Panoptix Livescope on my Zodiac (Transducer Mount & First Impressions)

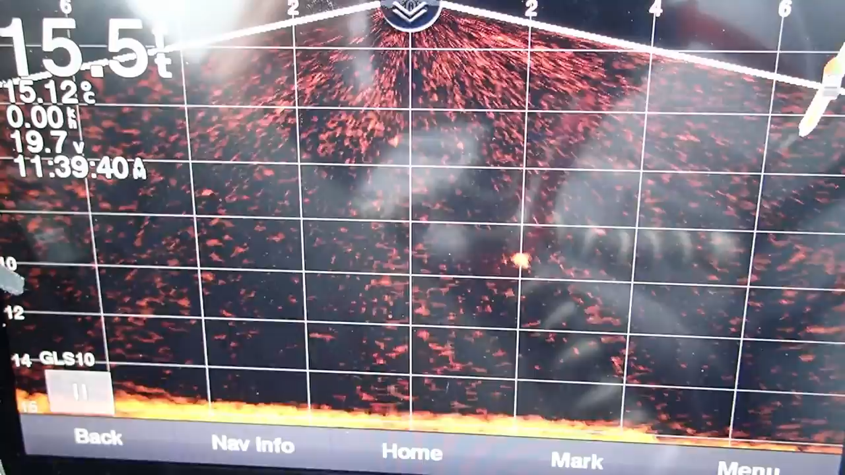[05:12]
On screen: depth 15.5 ft, water 15.12°C
Every once in a while a fish will come to the screen and take a look. But one, one, like I haven't caught one yet. So it's tough. Oh, there's a fish. Let's take a look. And yeah, it took off. It doesn't really like what I have. So I guess one good thing about LiveScope is you'll know that the fish are actually coming up to your hook or whatever,
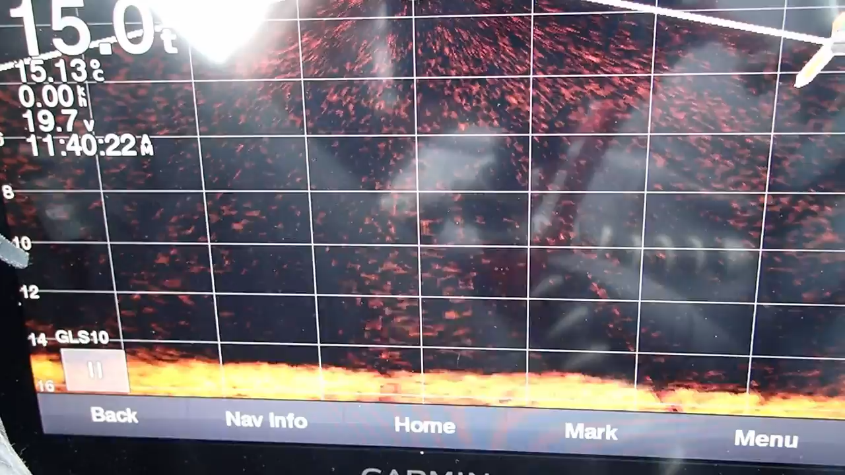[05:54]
On screen: water 15.13°C
and you know that they reject it. And then at that point, you can actually change out something else. So that's actually a big plus. Or it could just be a different species altogether, which I am not prepared, or not rigged up to go for. Well, there's a big fish there.
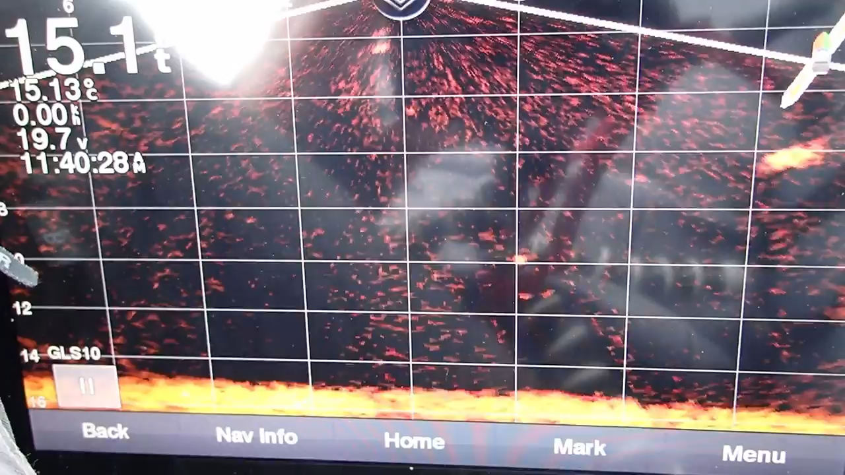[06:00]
Let's bring my lure up to its level and just shake it a bit. Maybe it'll come. No, no, it took off. Okay, so whatever I have is not very interesting.
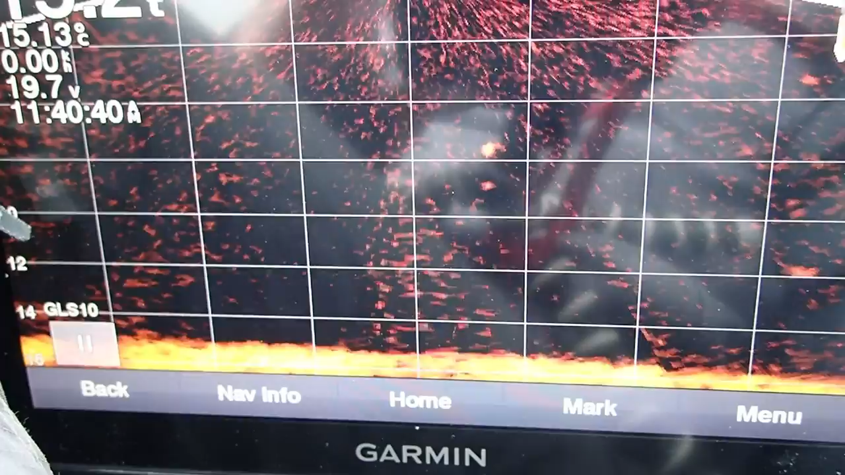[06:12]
So time to change up the hook. Okay, I changed up my lure. And so far I've seen fish come up to it, but again, no one's biting. It could just be my presentation.
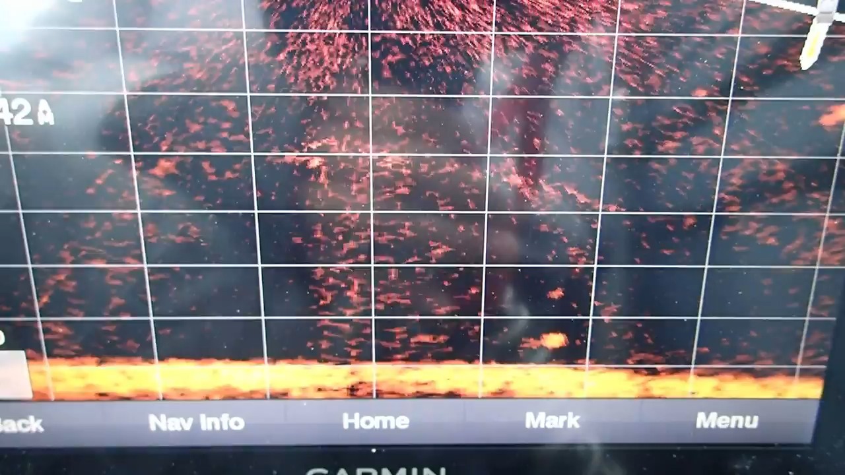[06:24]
So, oh, there's a fish there. Pretty high in the water column. Um, okay. I'm not sure what he's up to, but it looks like he is coming down to my lure.
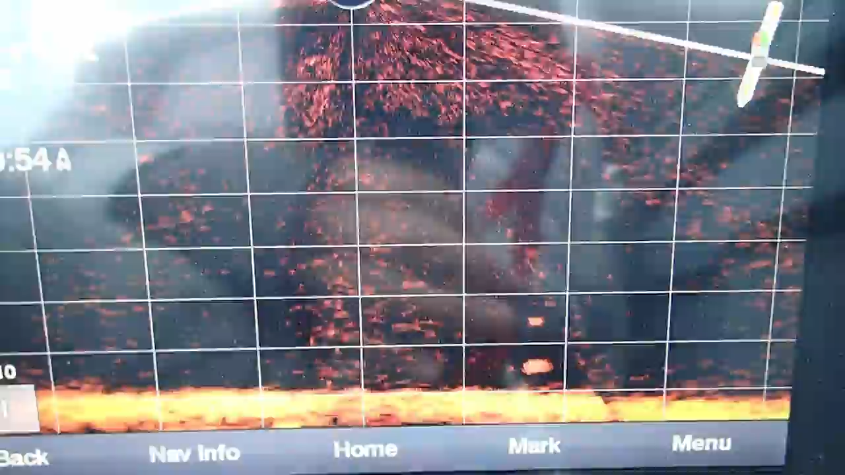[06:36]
Maybe not. So here is my first fish caught with LiveScope.
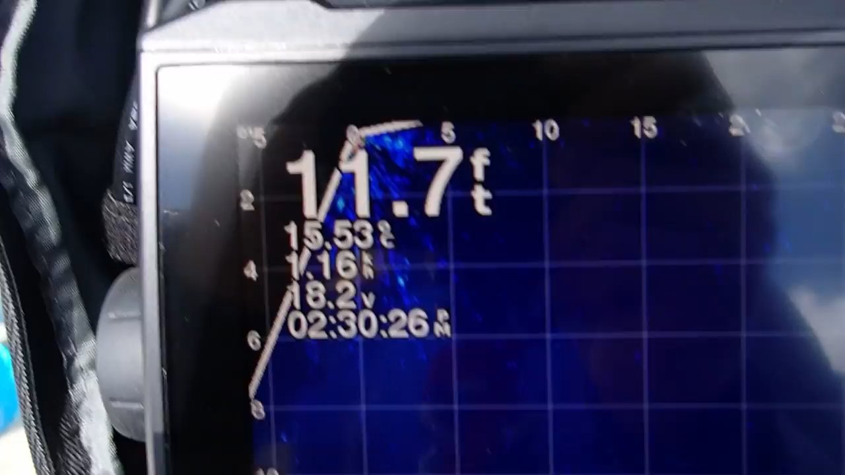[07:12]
On screen: depth 11.7 ft
So, in the time that I've been fishing, probably around four and a half hours,
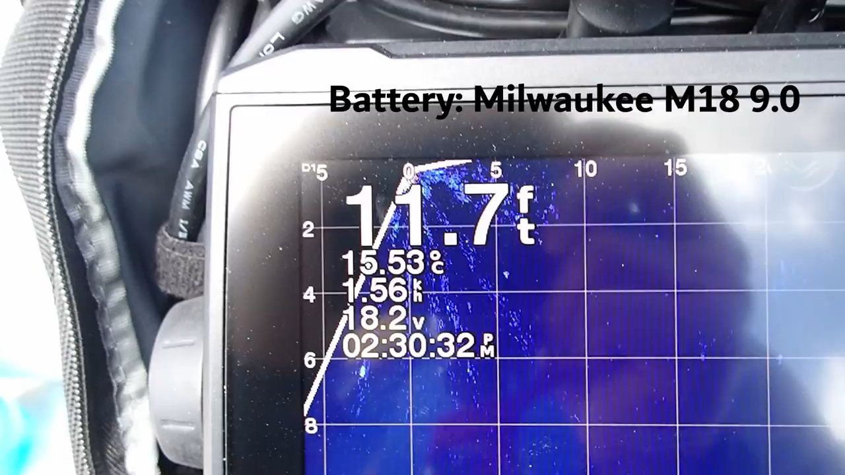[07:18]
On screen: depth 11.7 ft, water 15.53°C
I went from 20.3 volts all the way down to 18.2.
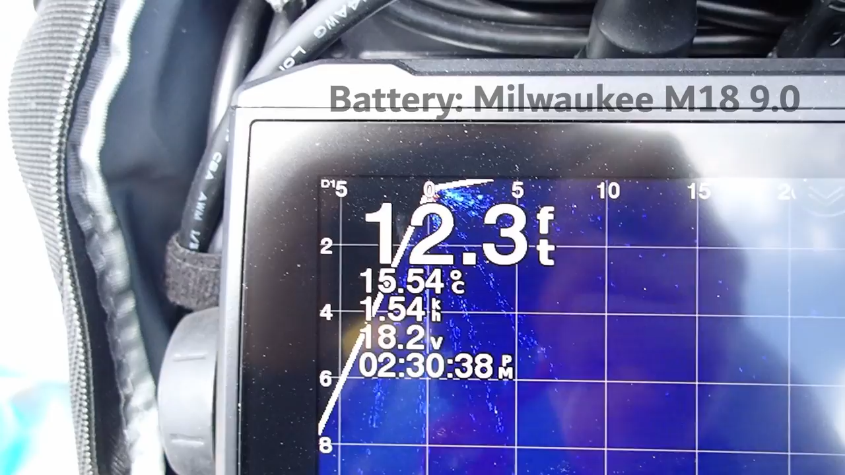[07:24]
On screen: depth 12.3 ft, water 15.54°C
So I'm thinking this will last another five, I mean, 3.2 volts before I need to shut it down.
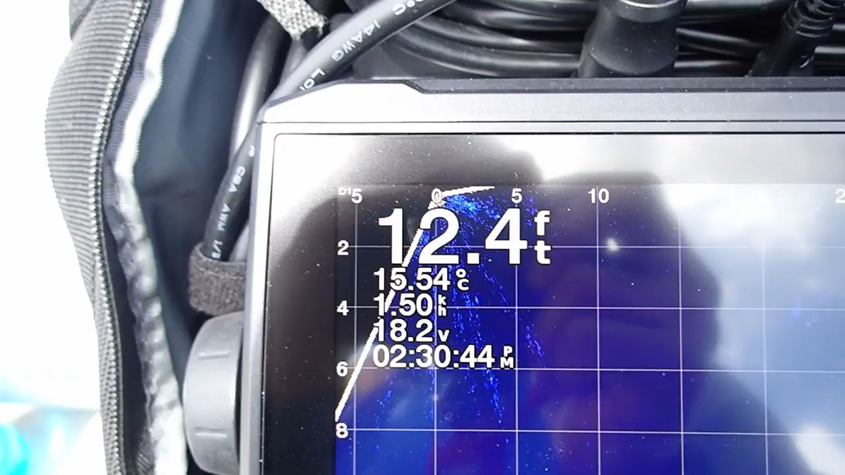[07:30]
On screen: depth 12.4 ft, water 15.54°C
So I'm thinking it's good for around eight hours a day. I was using pretty much pen optics all day. So that's probably on the heaviest load. Um, so that's kind of it.
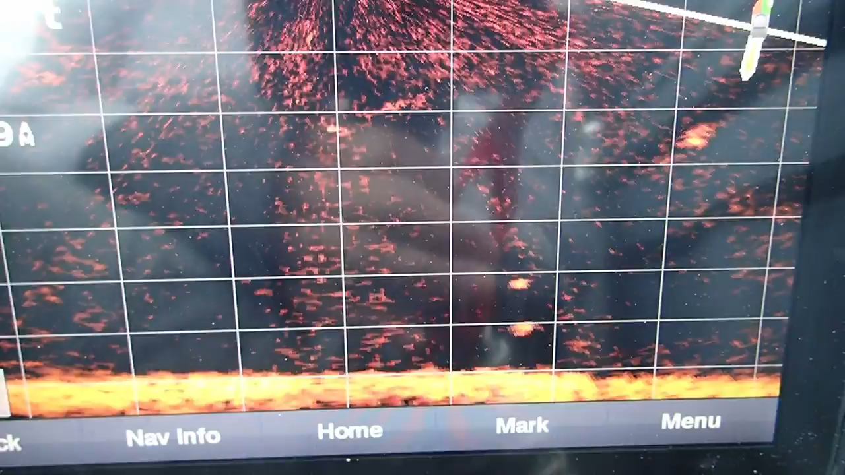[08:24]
but you will have to do a lot of work yourself in terms of, uh, knowing how to fish. Something that I definitely got to learn how to do.
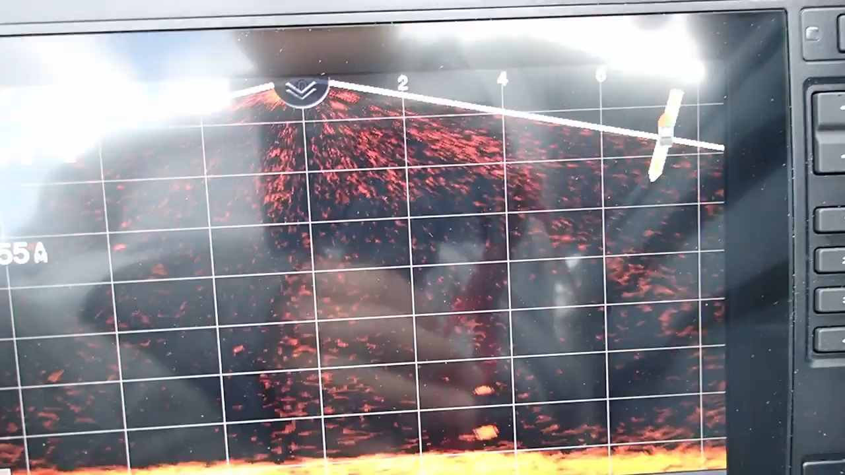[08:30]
Technology can only take you so far. Uh, but one thing I really did like was I wasn't catching any fish and I was seeing the fish were coming up to my lure.
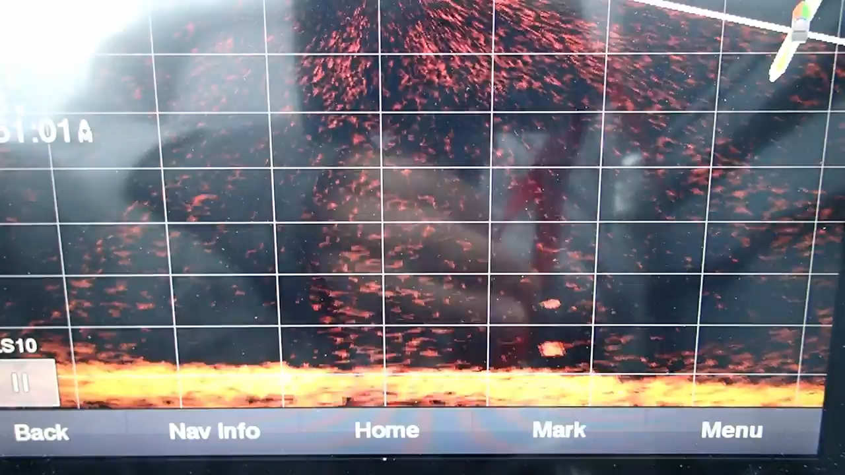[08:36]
Um, and so when I did change to a different,